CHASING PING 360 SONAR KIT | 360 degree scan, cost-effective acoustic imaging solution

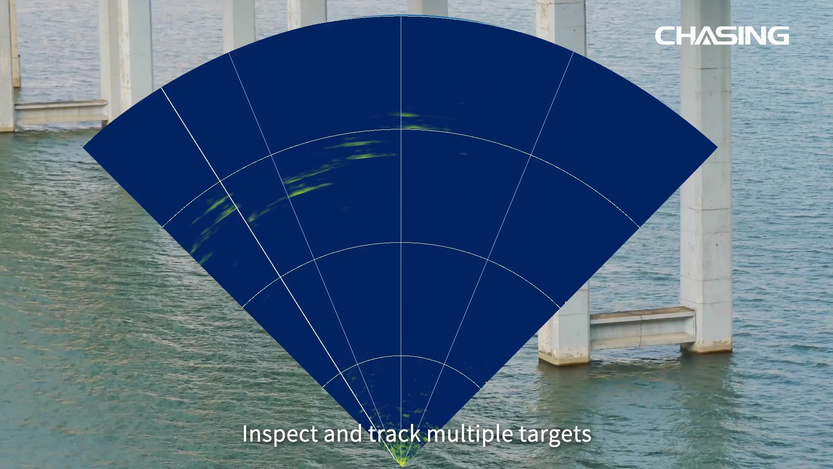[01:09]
Inspect and track multiple targets and provide auxiliary navigation, target positioning, obstacle avoidance,